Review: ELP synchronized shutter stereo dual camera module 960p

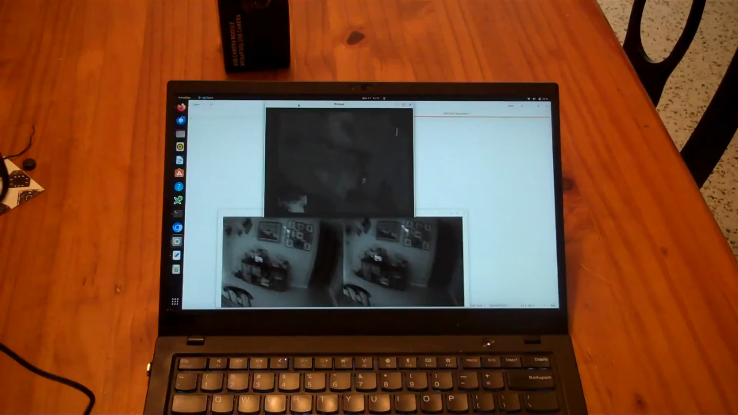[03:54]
It's noisy, but it is working quite well. And because the input is a single frame, you just split that single frame into your left and right views. And it makes the processing and the synchronization just so much easier.